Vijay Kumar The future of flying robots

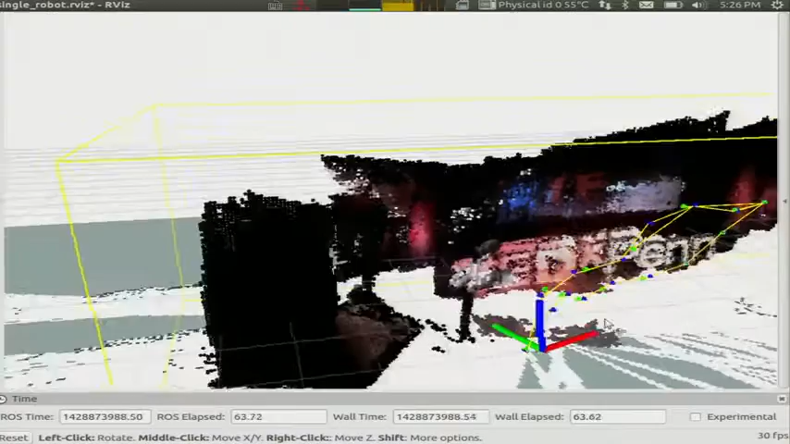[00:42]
It detects features from the environment, and it determines where it is relative to those features using a method of triangulation. And then it can assemble all these features into a map like you see behind me.
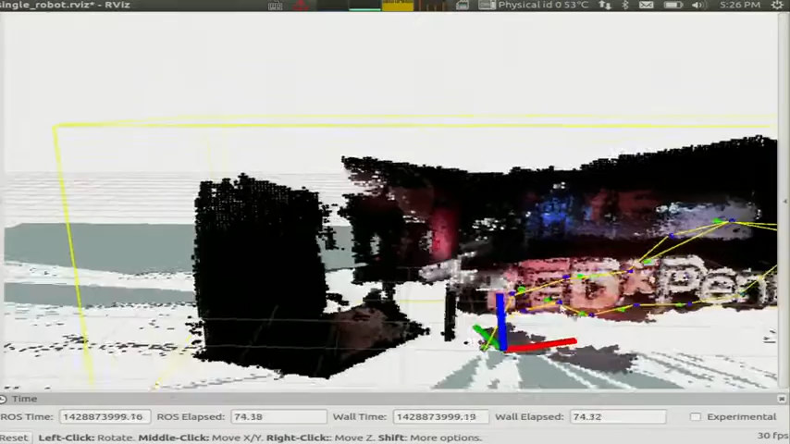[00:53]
And this map then allows a robot to understand where the obstacles are and navigate in a collision-free manner. What I want to show you next is a set of experiments we did inside our laboratory where this robot was able to go through longer distances.
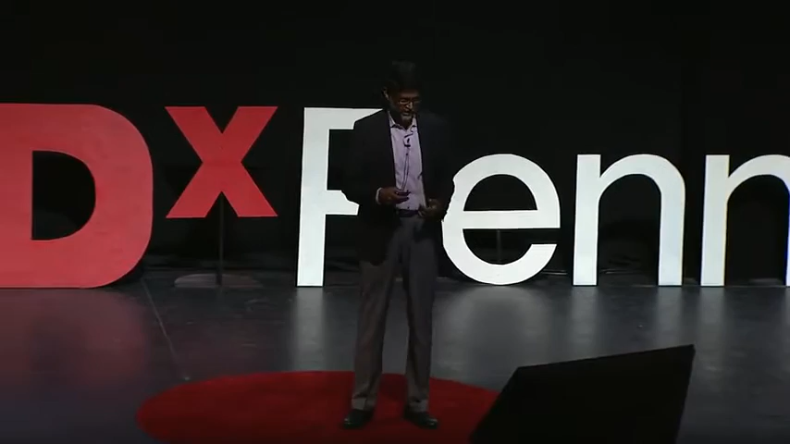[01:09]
So here you will see on the top right what the robot sees with the camera,
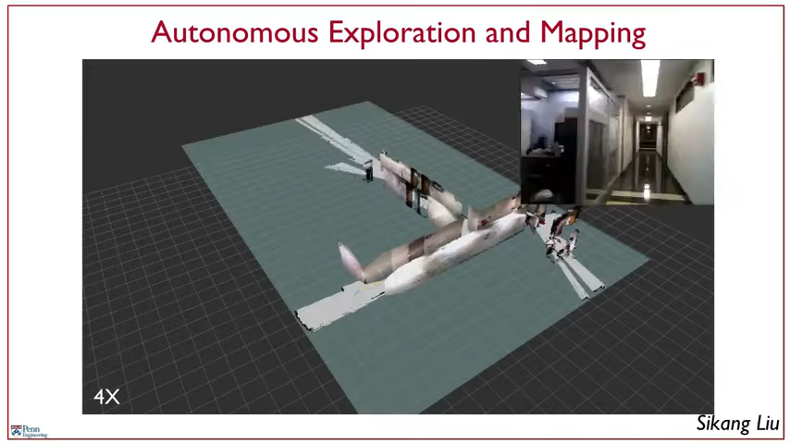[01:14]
and in the main screen, and of course this is sped up by a factor of 4, in the main screen you'll see the map that it's building.
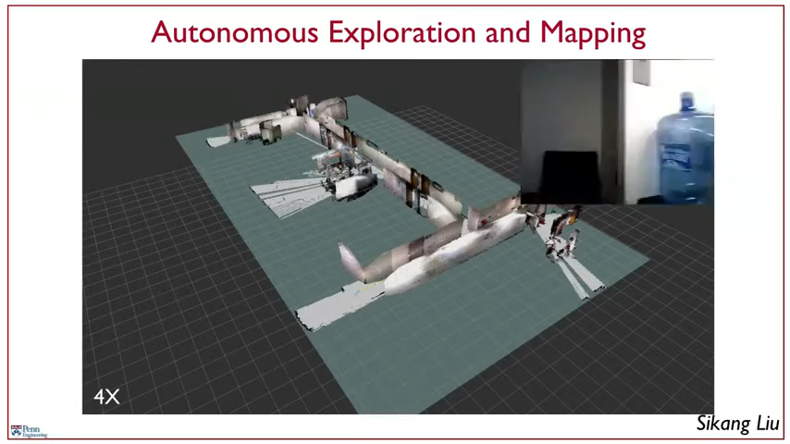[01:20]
So this is a high-resolution map of the corridor around our laboratory, and in a minute you'll see it enter our lab, which is recognizable by the clutter that you see.
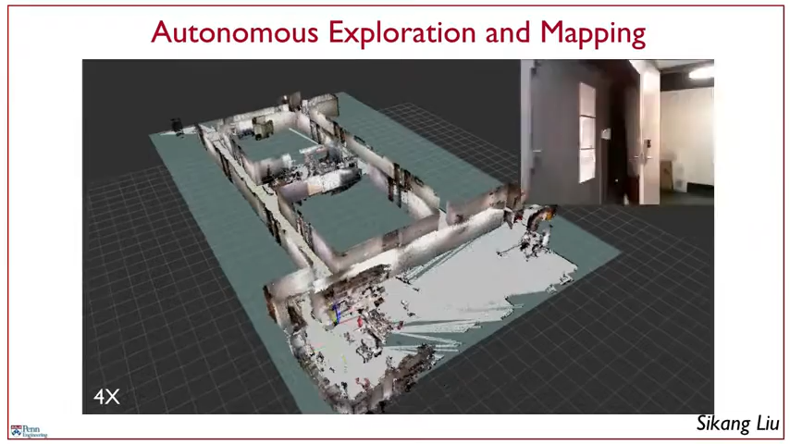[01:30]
But the main point I want to convey to you is that these robots are capable of building high-resolution map at 5 centimeters resolution,
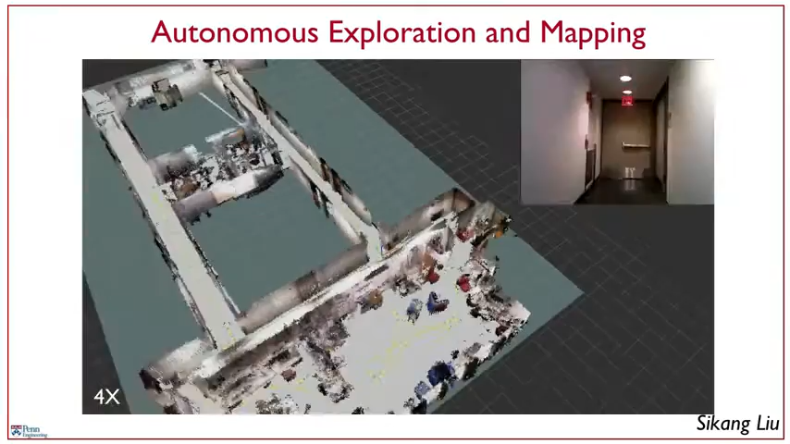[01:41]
allowing somebody who is outside the lab or outside the building to deploy these without
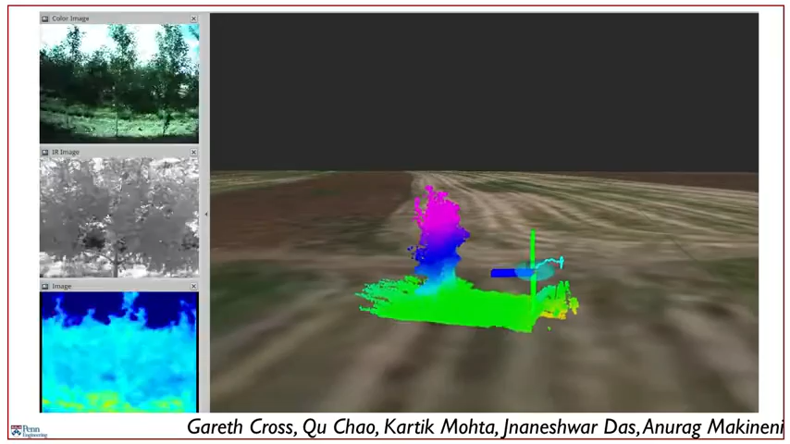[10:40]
On the left center is an infrared camera. And on the bottom left is a thermal camera. And in the main panel, you're seeing a three-dimensional reconstruction of every tree in the orchard as the sensors fly right past the trees. So armed with information like this, we can do several things.
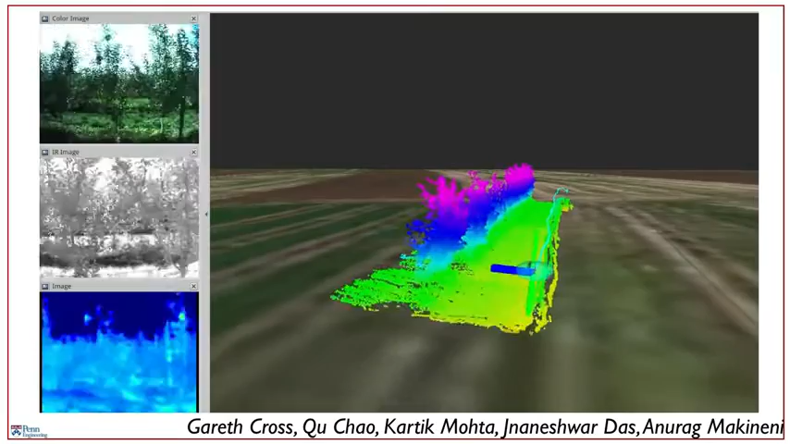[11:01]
The first and possibly the most important thing we can do is very simple. Count the number of fruits on every tree.
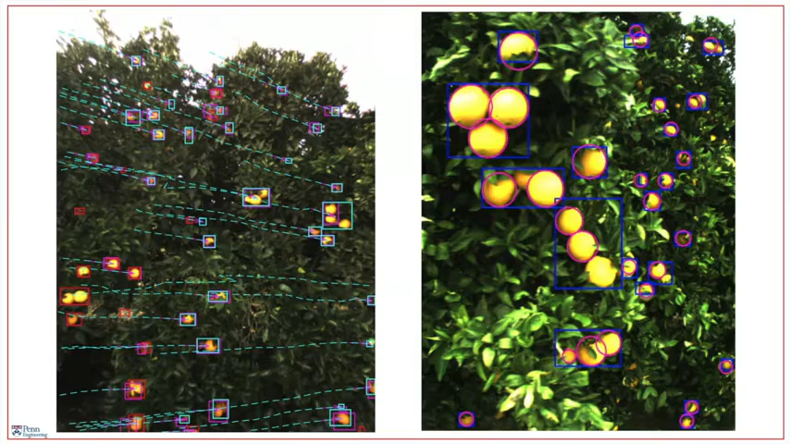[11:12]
By doing this, you tell the farmer how many fruits she has in every tree and allows her to estimate the yield in the orchard, optimizing the production chain downstream. The second thing we can do is take models of plants,
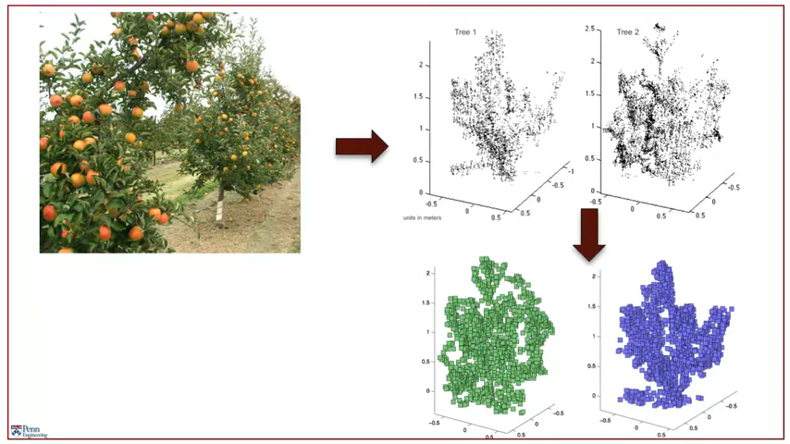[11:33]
construct three-dimensional reconstructions, and from that estimate the canopy size, and then correlate the canopy size to amount of leaf area on every plant. And this is called the leaf area index.